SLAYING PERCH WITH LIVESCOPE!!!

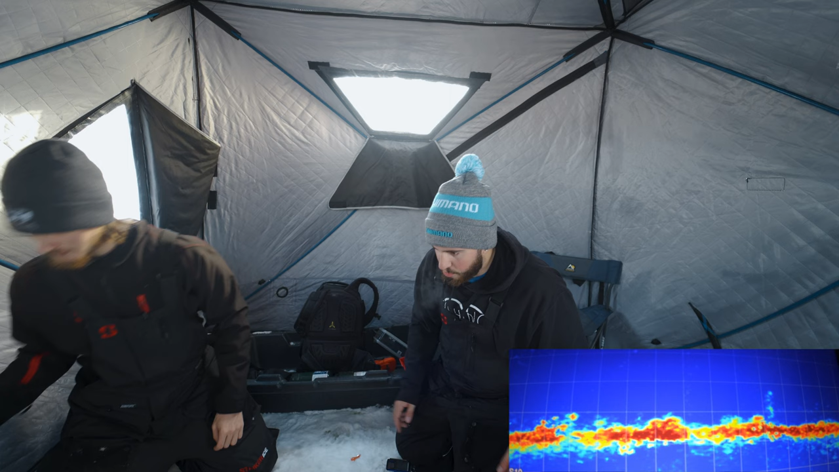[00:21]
so drop down i need to see if that side is your is the right side darian drop down the crap out of me i need to see if i pick up your jig my reflection showed up i am one ugly mother trucker you want to be higher than that you already got a fish coming up to you let's hire like make him chase it go back down to him you're gonna do little bounces there you go you got another one coming up for you oh this guy's flying in
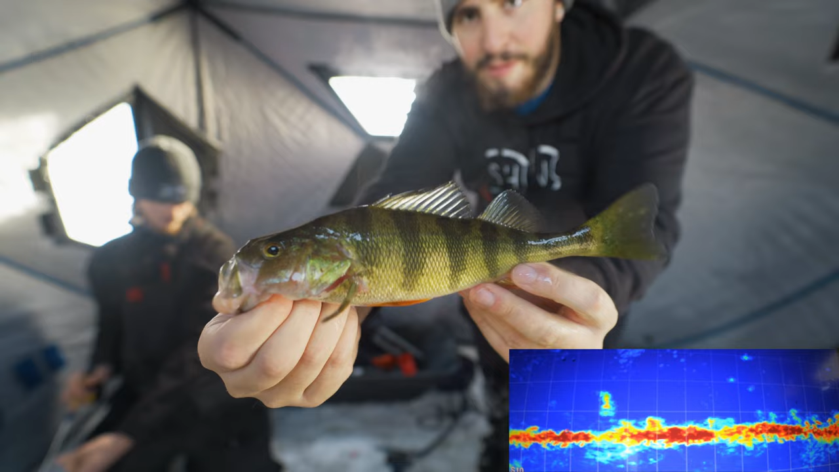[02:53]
flying in nice guy not a giant but we're gonna be finding some bigger fish than this soon
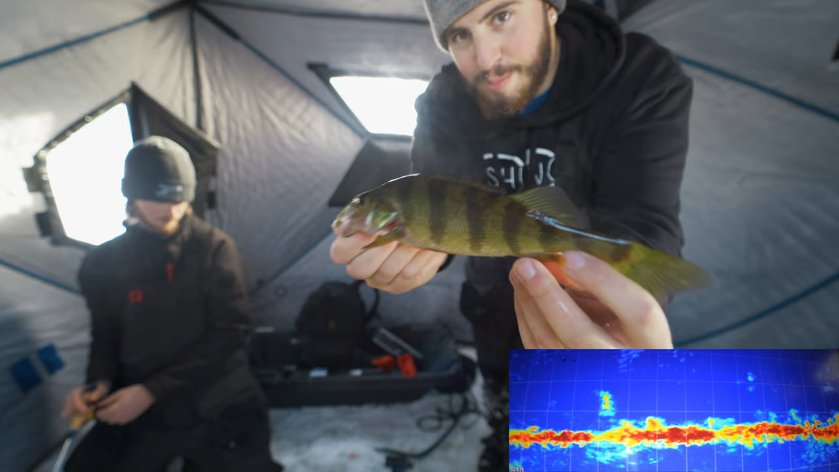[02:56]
you got another one oh i didn't see that one come in i saw your your lure just light up i didn't see that one come in all right we should be counting i got three on me all right i'm gonna get that guy right back he's too small this is great so it's exactly what we need for on minus 20 minus 20 weather that's crazy we're jigging like halfway in the water column well i am at least
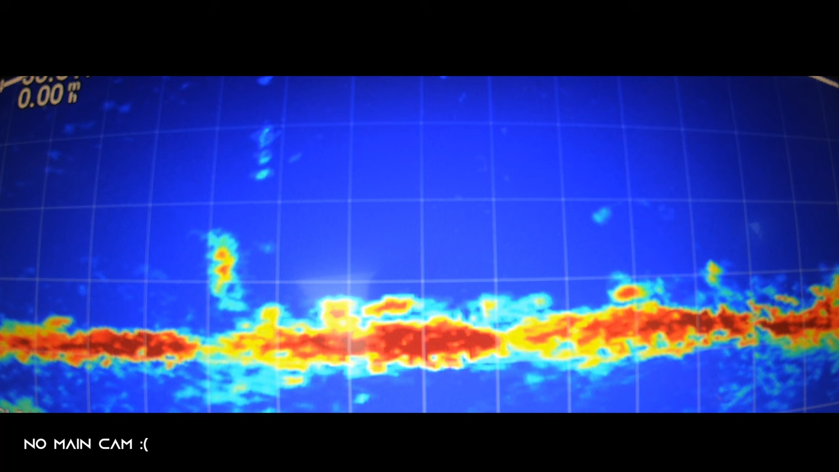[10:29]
in right off bottom that's the biggest of the day dude i was just watching some justin jenkins assorted meats fishing on youtube and darian caught the biggest of the day i'm gonna take the camera off the tripod and show you this fish all right that's the fish guys
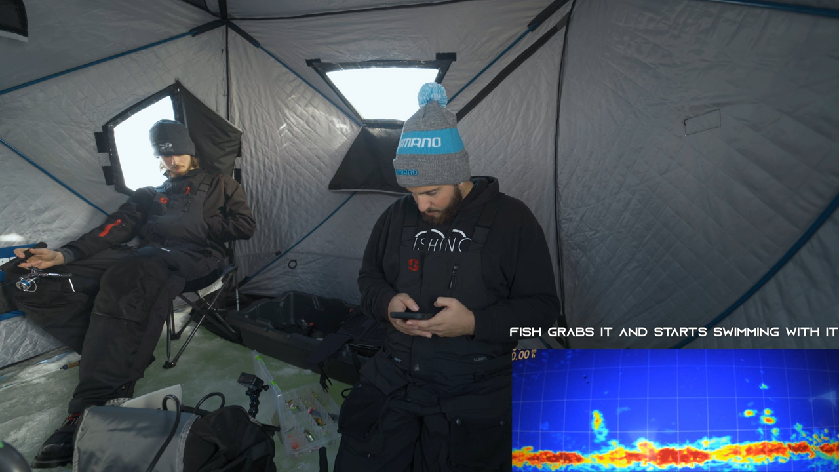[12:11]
i watched him crush you he's he looked like a big mark he's not small small but